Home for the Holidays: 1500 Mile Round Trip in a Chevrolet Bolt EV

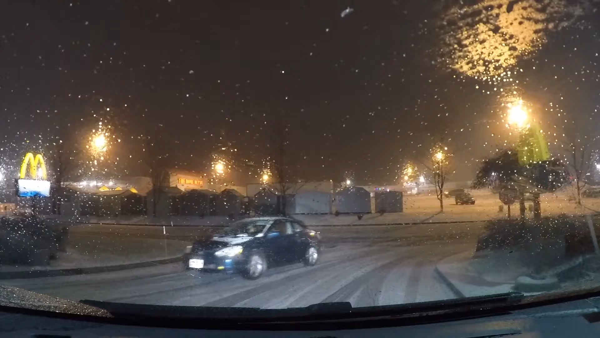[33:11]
Okay, so this has not been a whole heap of fun, and nothing to do with EV. Issues, just winter returning with a vengeance. This doesn't show what the roads have been like. They were pretty clear aside from the top of the high point on
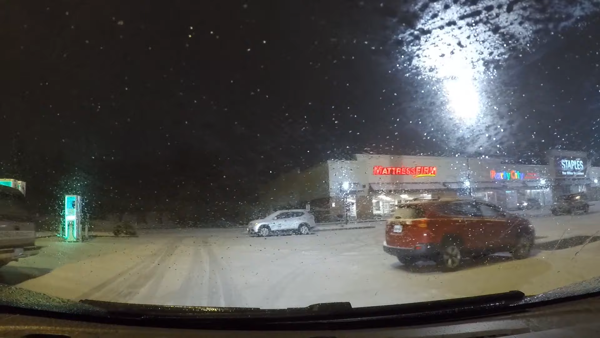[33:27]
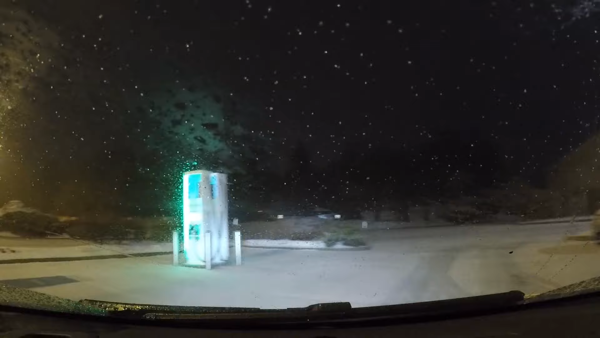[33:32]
at the top of the Berkshires. That was not the best. Okay, so I'm pulling up to one here, this Electrify America site, Chicopee, Massachusetts, and the first one is offline there. Let's see, maybe I'll reverse in.